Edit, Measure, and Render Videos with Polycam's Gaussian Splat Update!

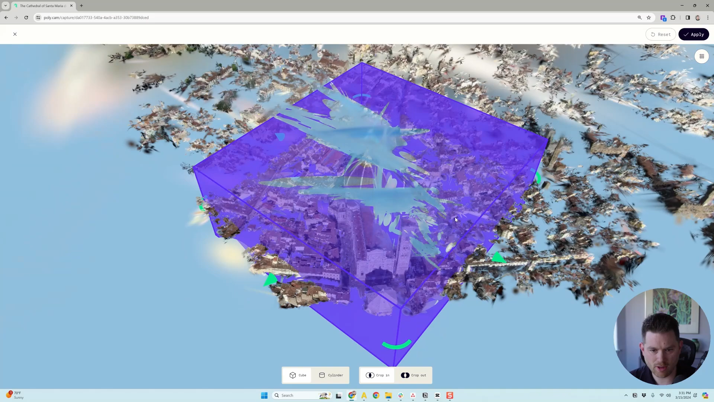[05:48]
It does kind of a basic crop. So let me just kind of grab this.
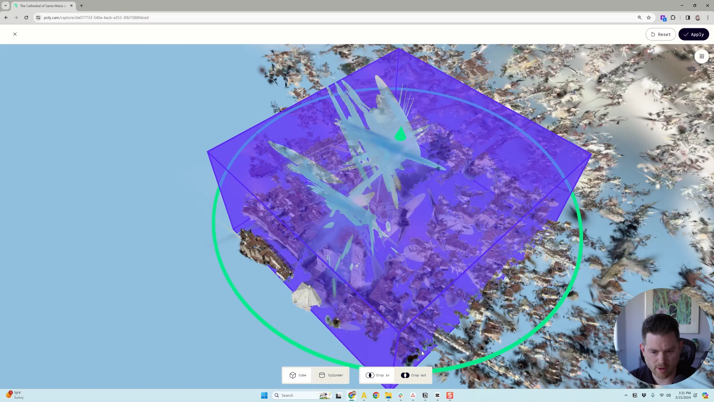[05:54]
I can rotate it and I can make it like a cylinder or a square.
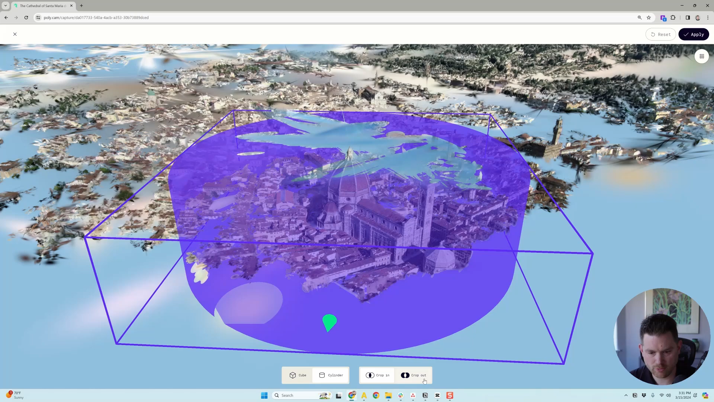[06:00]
Let's just, I think, I think cylinder might be kind of cool for this one. You can center it on our object.
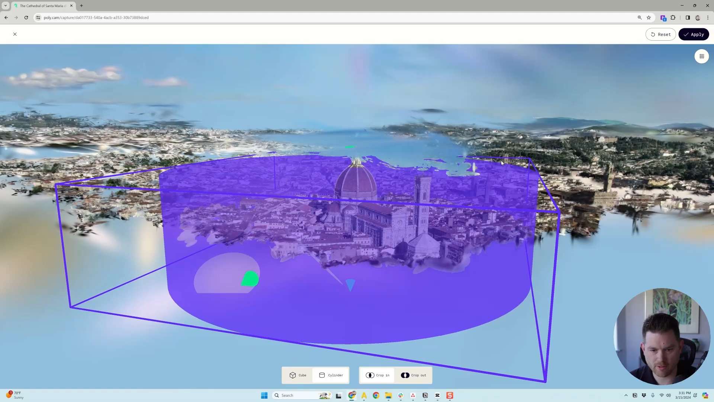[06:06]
Bring up, you got all these little controls. You can bring up the base.
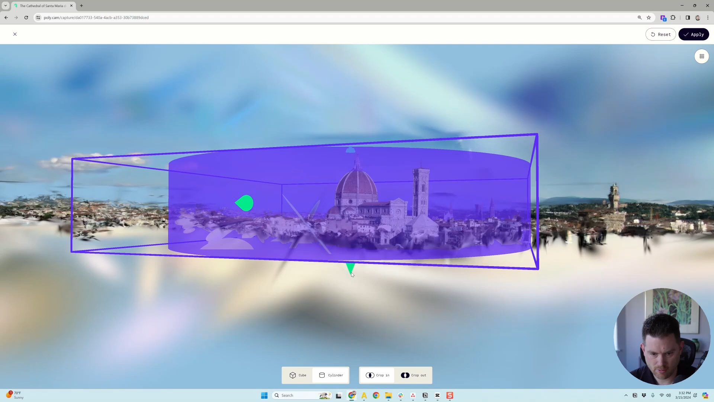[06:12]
So we don't want to make sure we want to make sure we don't cleave off this top. And then we can hit, uh, there's crop in or crop out. So we want to do like a reverse crop. I'm going to apply that.
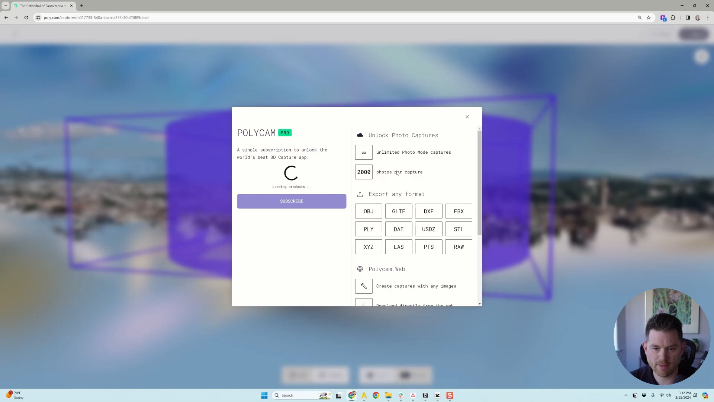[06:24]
And there we go. And so now it's, it's cropped exit out.
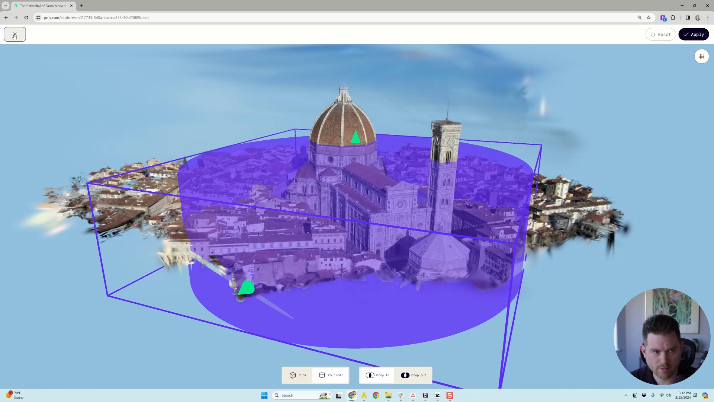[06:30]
It's now I got this kind of like sub, sub, uh, POI, which is really, really cool.
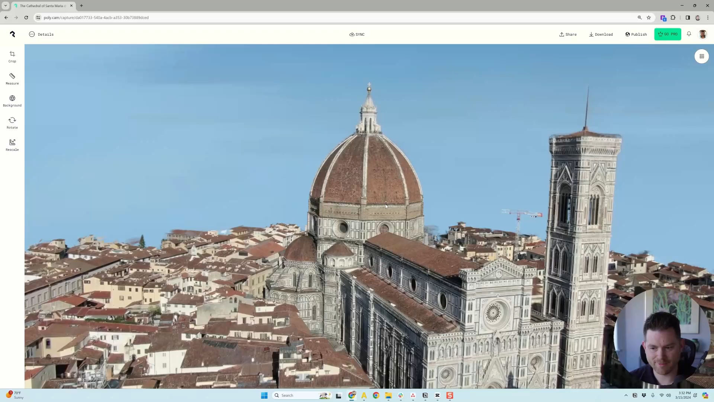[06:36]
Um, and so that's, that's kind of the, the, the, the gist of it. There is this, uh, rescale tool as well. Um, again, it's just that measurement rescale, which I already showed you guys. So I think that's quite interesting what they've added here.
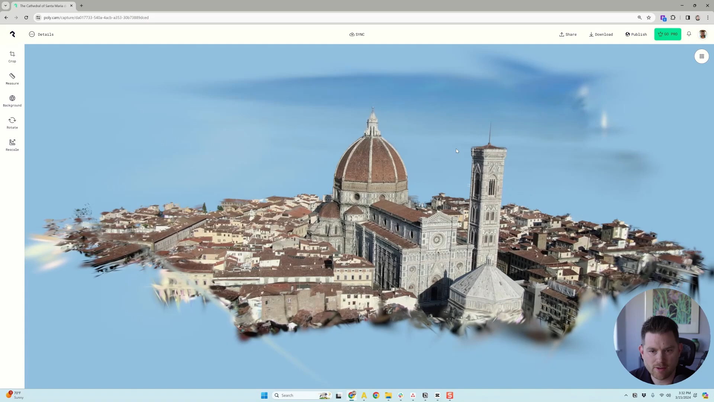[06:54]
Um, and now you see, I've kind of like match the color of the sky. There is some splats hanging over the top that they did post that they
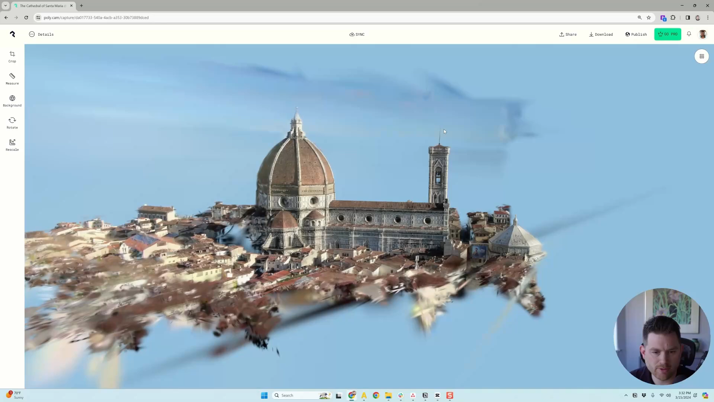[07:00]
will be pushing an update that will make it faster to train and you will be get, there'll be less of these floaters. So it'd be interesting to see where that goes, but, uh, that's just quick.
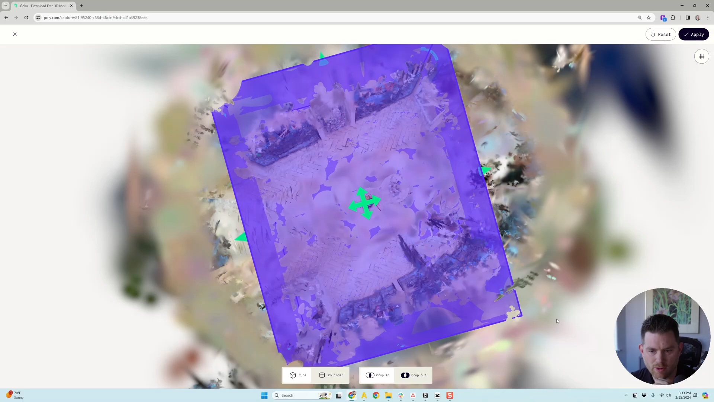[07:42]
is that like your controls can get hidden in these three 60 mesh, three 60 gauges. Like I, I can't see the sides very well and you kind of have to like hunt for them. But if I see like this guy's kind of hidden, I can't find that control.
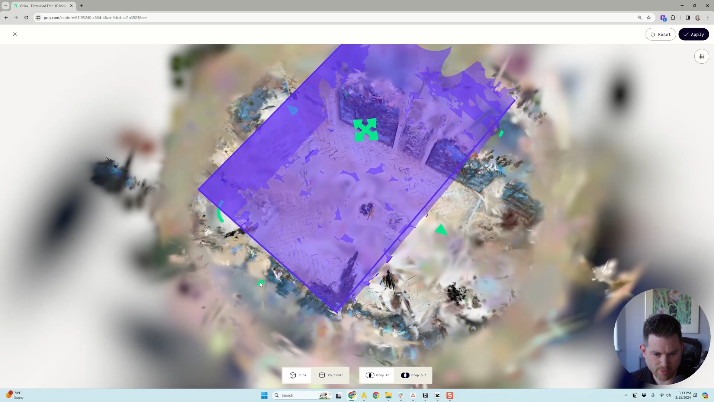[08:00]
So sometimes you got to like move it around more than you want. Uh, so it's, it's the user experience probably could be improved a little bit over time.
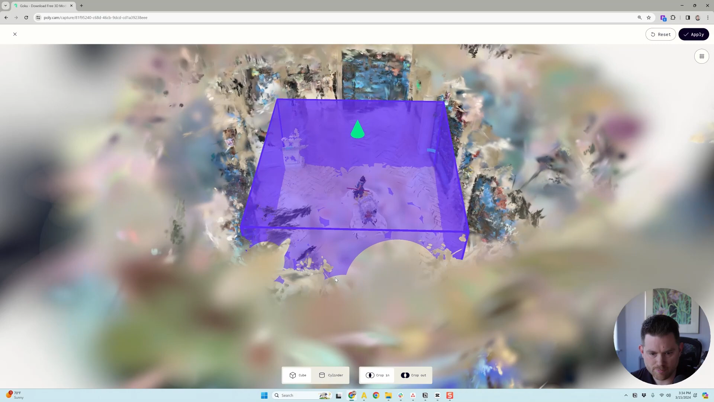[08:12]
Um, but I mean, it's not too bad to deal with. So like, yeah, here, I'm trying to get a,
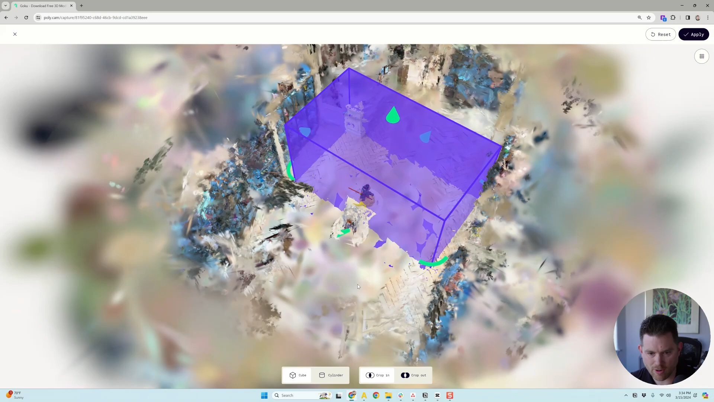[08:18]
like a fine crop on them and it's just hard to see those pull in and out controls.
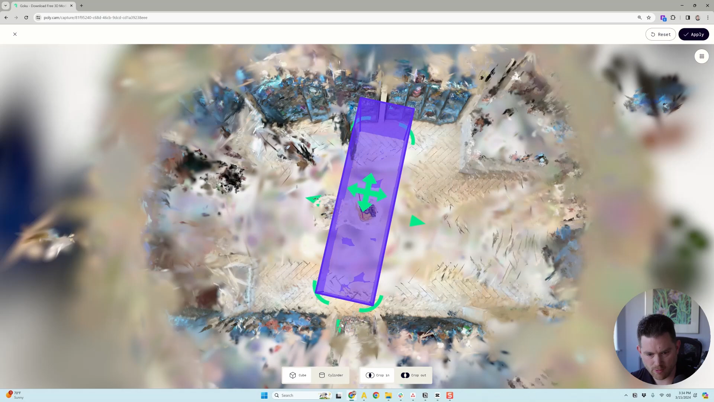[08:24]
So, um, it probably just takes some, some getting used to it. There's another hidden one. Just know it was there.
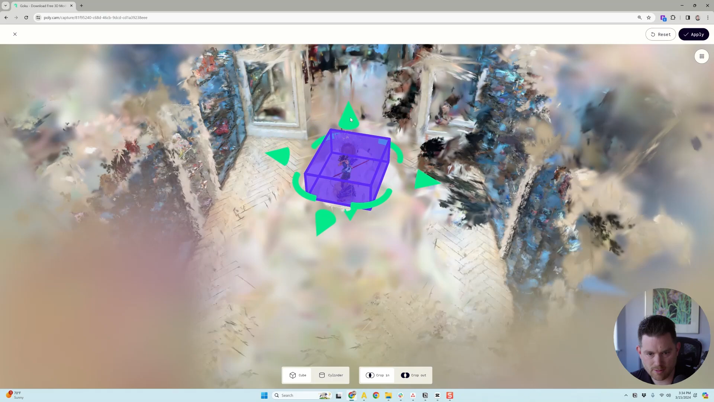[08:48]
And top down, it's looking way better. Um, I'm glad I'm thinking I didn't crop it. So there we go.
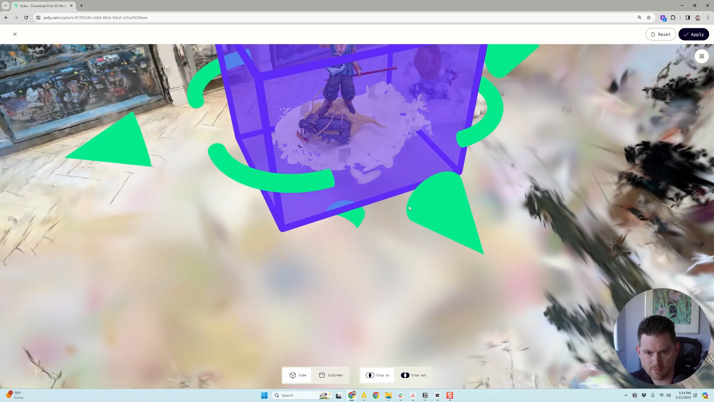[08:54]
I do like that they picked these colors like purple, these bright green, you're not going to see those colors in real life.
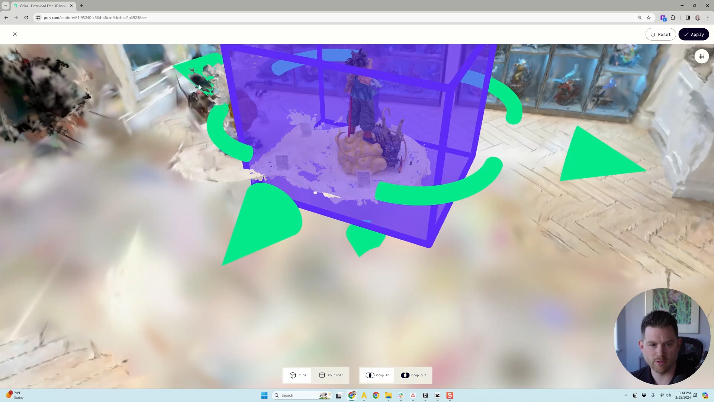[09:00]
So those should pretty well stand out. Um, okay. So now I got the guy, I'm happy with that.
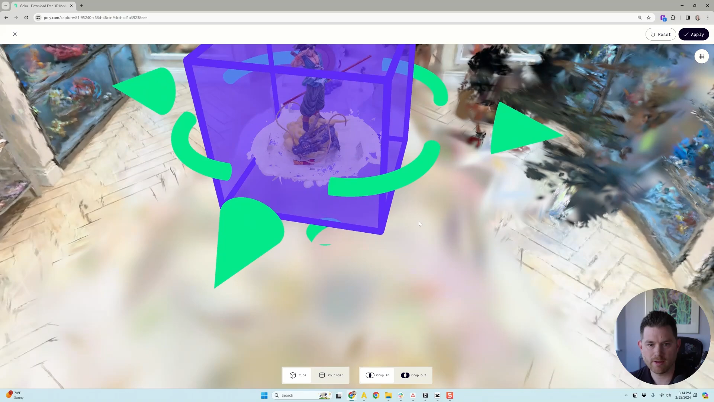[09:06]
I want to make sure I didn't cut off his staff. Now I'm going to hit apply. Um, and there we go.